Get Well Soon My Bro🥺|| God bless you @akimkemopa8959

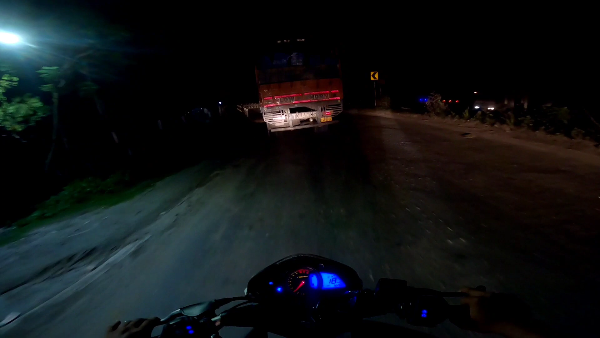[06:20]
আর ইহতক আর কবই নালাগে ফালি সেরি যায় বহুত সাবধানকে রাতে, মানে ইহতে বহুত ফালি সেরি চলায় ন, ফালি সেরি চলায় মানে মালটানা গাড়িবিলাকে, ভয়ও লাগে।